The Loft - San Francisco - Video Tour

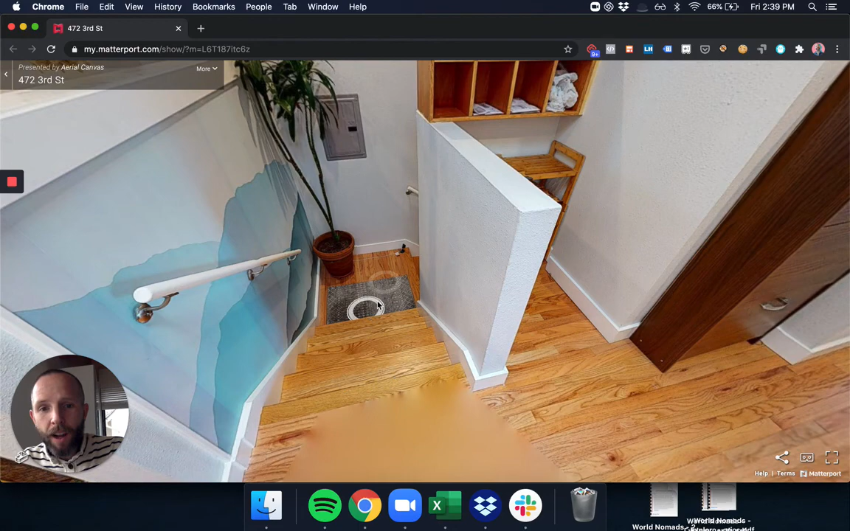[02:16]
There's a first floor entrance, and you walk up these stairs, and you are greeted by two rooms on the left.